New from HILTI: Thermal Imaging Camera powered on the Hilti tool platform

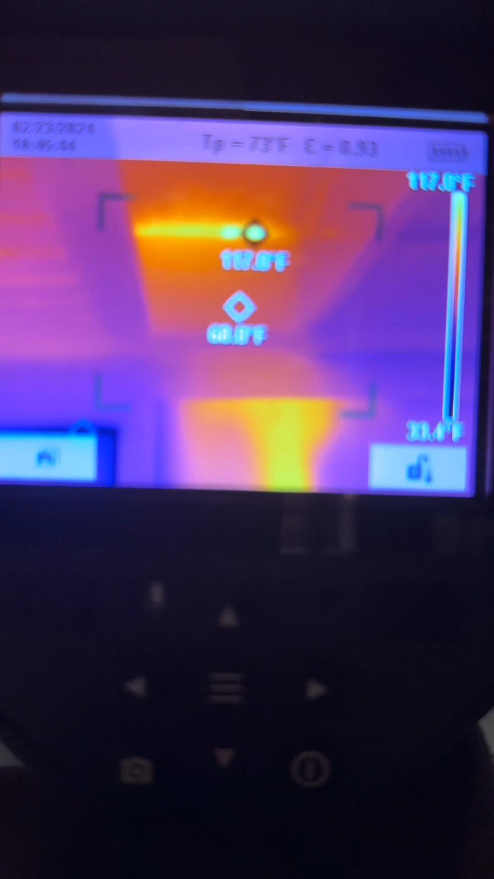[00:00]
those two hot spots right up at the top of middle of the screen right there
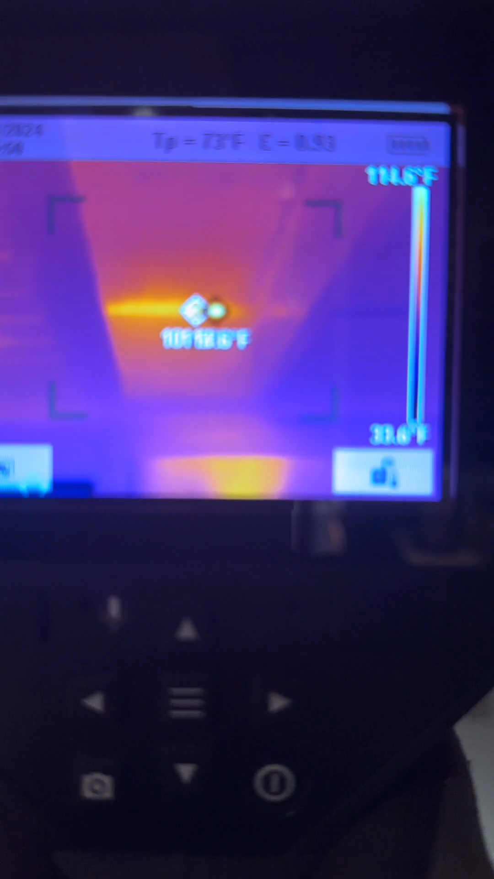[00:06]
those are two pipes going from this basement
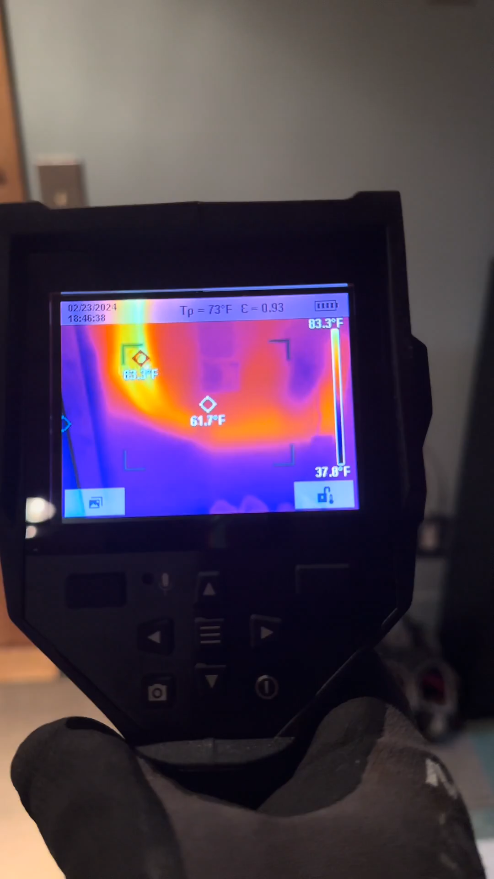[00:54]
On screen: spot 61.7°F, scale top 83.3°F
if you're gonna plan to hang anything on this wall
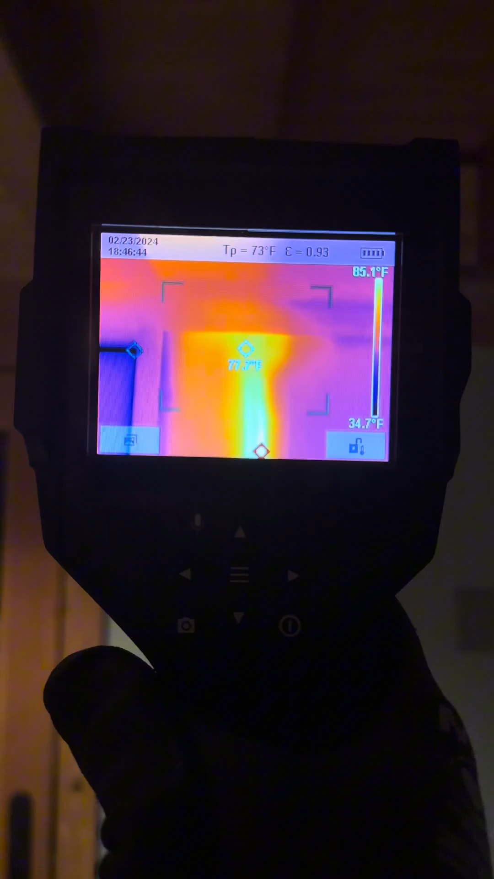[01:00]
On screen: scale top 85.1°F, scale bottom 34.7°F
i don't know how deep those are but they're probably pretty close to the surface it looks like they
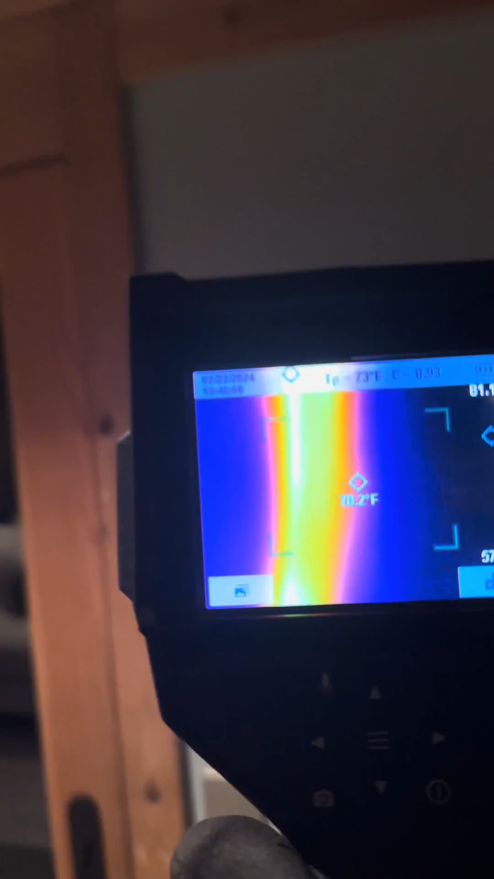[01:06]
might be and then so if you see this the soffit basically is what this amounts to
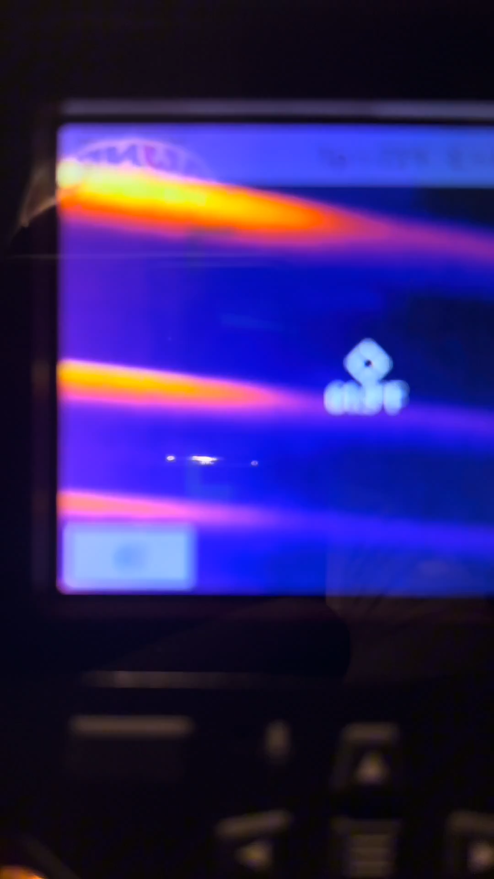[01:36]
some heat behind it right so if i follow that along that's pex
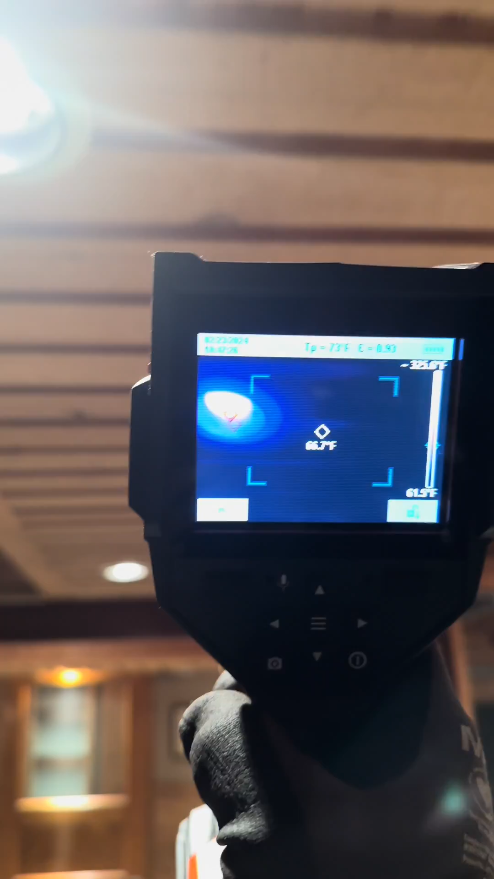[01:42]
up there uh running back to the heating manifold
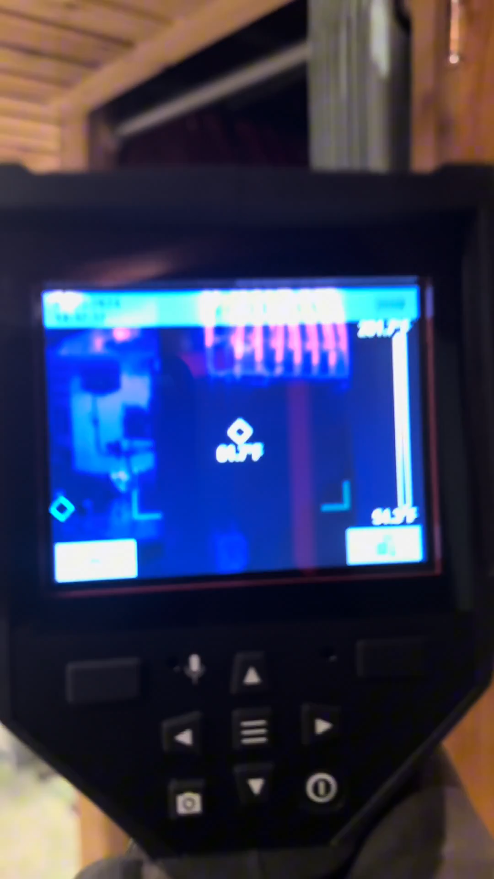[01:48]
just right there see the manifold you can see the tubing
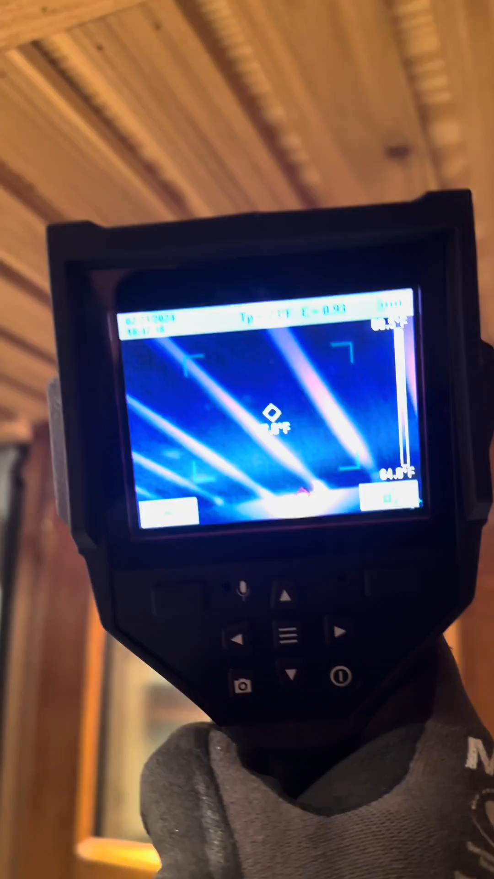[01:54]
you can kind of pick it up follow it along the lights screw it up as we go past the lights
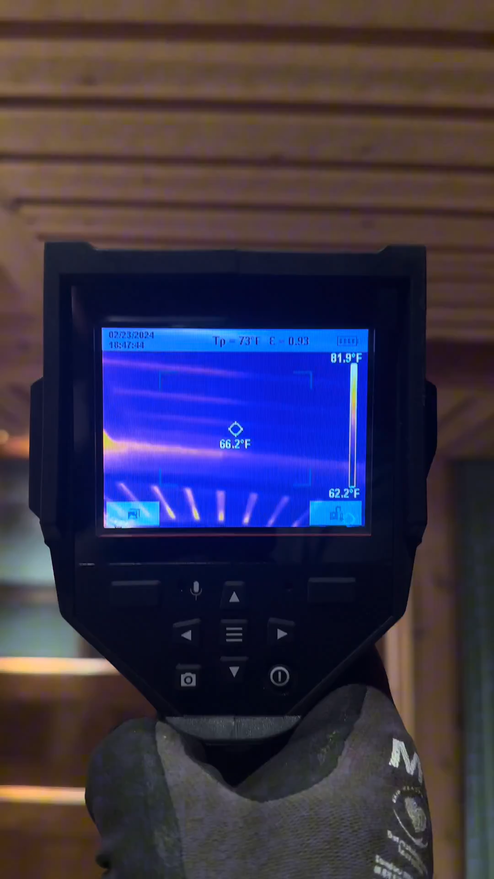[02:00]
On screen: spot 66.2°F, scale top 81.9°F, scale bottom 62.2°F
it fools the camera the thermal imager into thinking
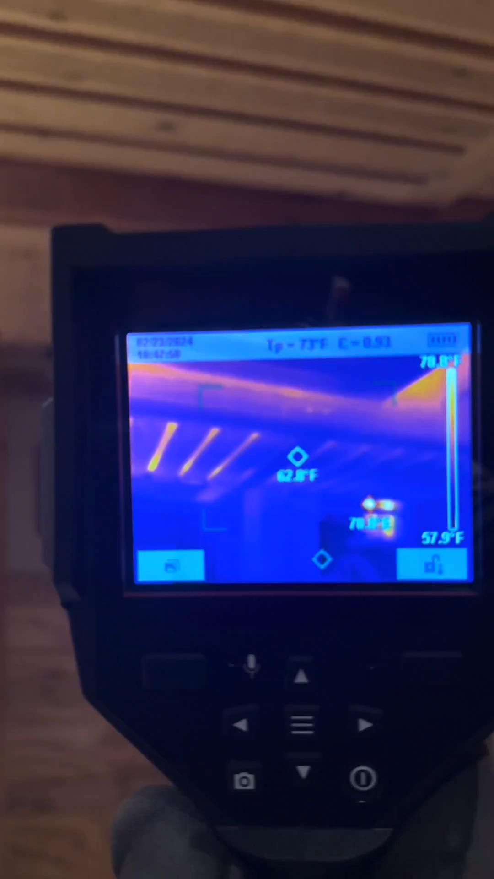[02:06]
it needs a look at it but there you go yet another reason